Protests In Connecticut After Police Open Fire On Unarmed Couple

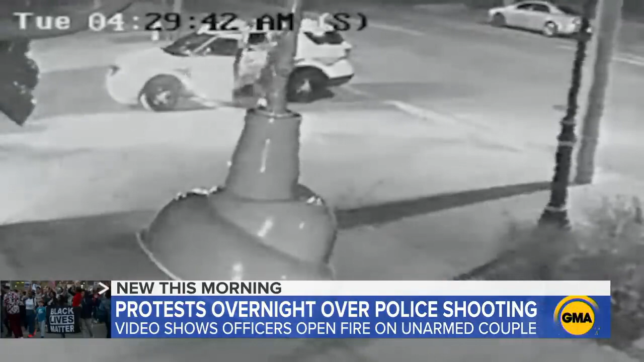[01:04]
A Yale University officer shooting from the other side before sprinting away, not even taking the time to put his car in park.